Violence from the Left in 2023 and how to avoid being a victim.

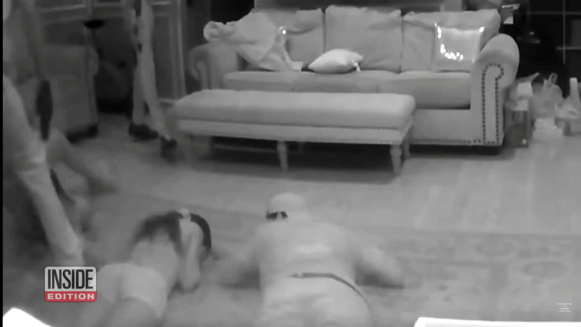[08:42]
Then, one suspect lifts one young lady by her hair and orders her to another part of the house.
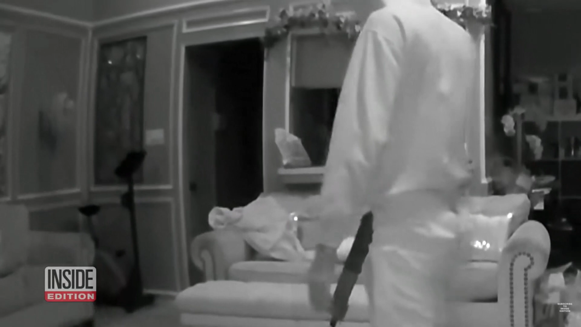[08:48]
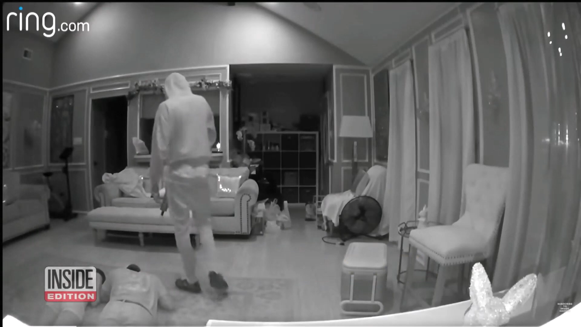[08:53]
As the terrifying invasion unfolds, the parents, who are out for the evening, watch in horror on their ring camera cell phone app. Hey, who's in my house? I got you on camera. The cops are on the way. The cops are on their way.
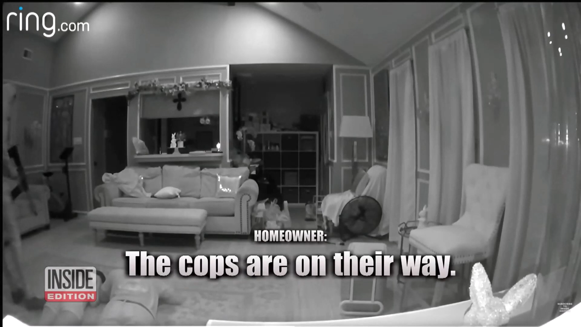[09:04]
My neighbors are there. They're calling the cops right now. Y'all better get out of my house. Y'all better get out of my house now. Wow, those kids must have been terrified. And the parents, they must have felt helpless.